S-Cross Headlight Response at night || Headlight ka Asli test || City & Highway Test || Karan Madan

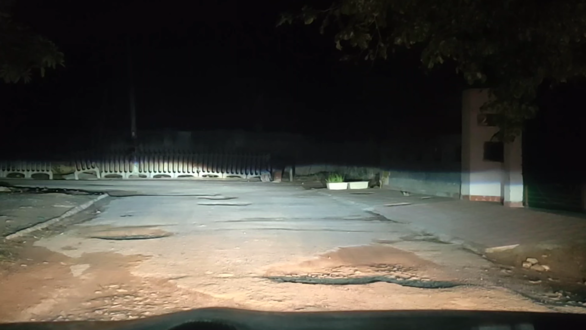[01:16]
और अब मैं गाड़ी को high beam करें दिखा देता हूँ, यह गाड़ी की high beam है, और यह response map को अभी local अगर हम have Kalonis � या नॉर्मल कंडिशन्स में हम चलाएं तो कैसा रिस्पॉंस
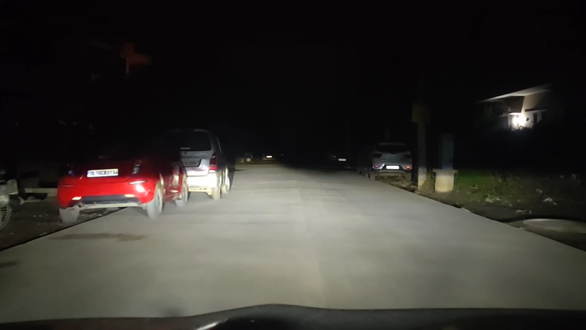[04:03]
बाइसके फॉग लैंपान करते हैं तो इसका फॉग लैंप कर रिस्पॉंस है और इसको आप देख सकते हैं अगर मैं इसको
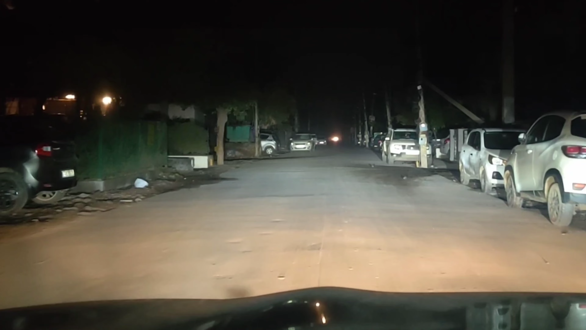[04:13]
फुल जूम कर दो और अब इसमें डीपर मारूं तो आप देख सकते हैं इसका थो एकदम
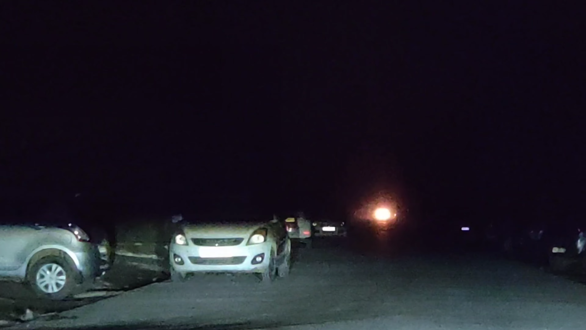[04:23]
आगे तक दिख रहा है और मैं कल्कुलेट करके तो नहीं लेकिन एक अप्रॉक्सिमेटर अंदार दे सकता हूं कि ये एक किलोमेटर के असपास की रिंज दे रहा है अभी अगर स्ट
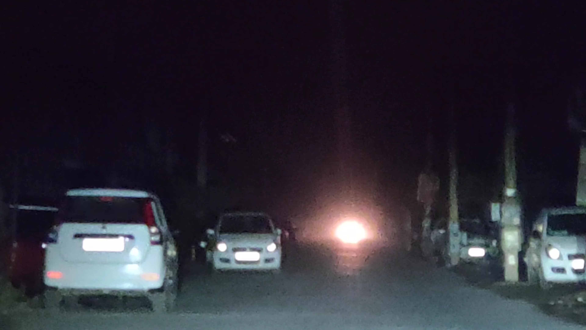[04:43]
इसका रिस्पॉंस है और इसको अब मैं है एडलाइट को इसकी आफ कर देता हूं एडलाइट ओफ है और ये इसकी डियालल की रॉश्णी है अब देख
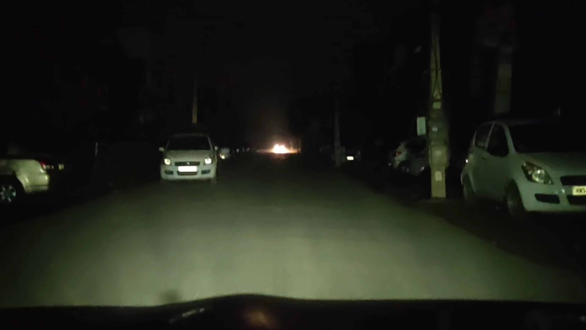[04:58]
सकते हैं हमारे इतना टॉर्चर करने के बाद इस बंदे को लोग भीम करने पड़ी और ये दूर से डीपर मार रहा है � इसको परशन ना करते हुए इससे चुप चाप जाने देते हैं हमारे डियालल की रॉश्णी में ये देखिए कितना डर रहा है बिचारा
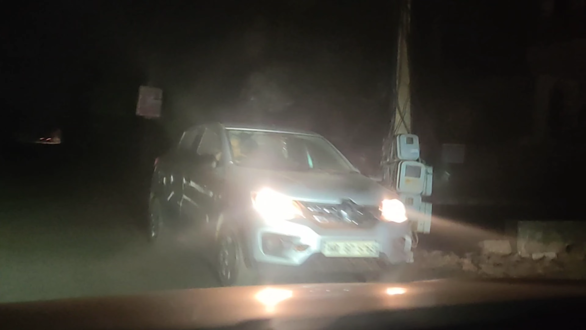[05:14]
सोचे का पागल है क्या अब से डिपर मारे जाना है दूर से इतनी तो अब इसकी है लैट को फिस्टे हाइब पर ले जाते हैं
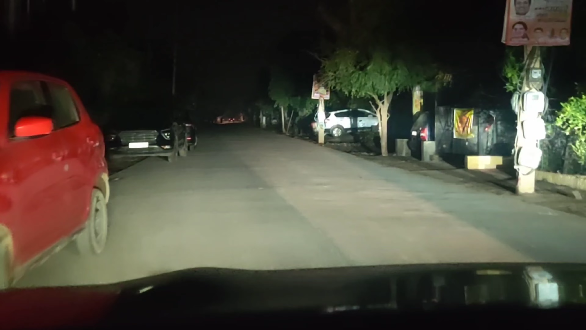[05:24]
अब आगे में तरह से रिकमेंडेड नहीं है कि आप बिना है वे के अपनी गाड़ी को हाइब पर रखें यूकि सामने वारे बंदों को बहुत परशानी होती है तो खाले मैं डेमोंस्ट्रेशन परपस क्ले गाड़ी को हाइब पर
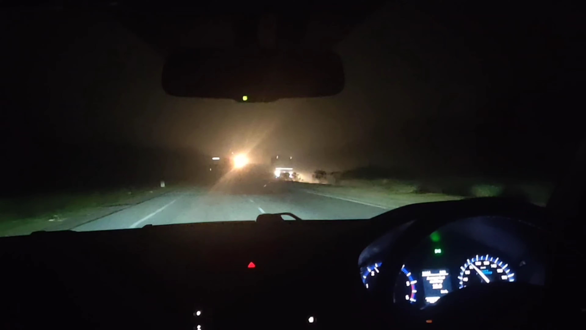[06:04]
सबसे अच्छा लगता है जो आफ्र मार्केट हम कराते हैं उसमें भी आसा रिस्वांस नहीं है आप जेख सकते इसका मूरत रों बहुत अच्छा जा रहा पूरी रोड में लोगी पर आप देखेंगे पूरी रोड को यह कवर कर रहा है और हाइव करते ही सामने का भी आपक
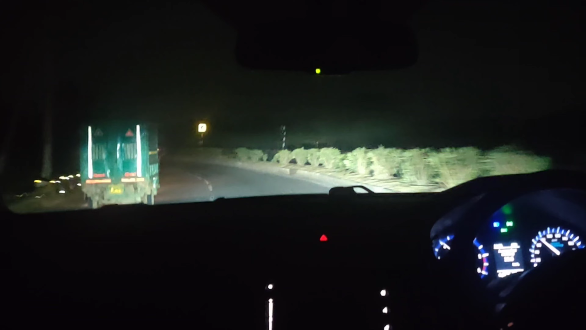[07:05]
अब आपको दूसरे लोग दूसरे एंगर से स्कीन एंगर इन रिष्पॉंस का यूज शेयर करता है तो यह कामरे कर साके अगर है और अब यह जो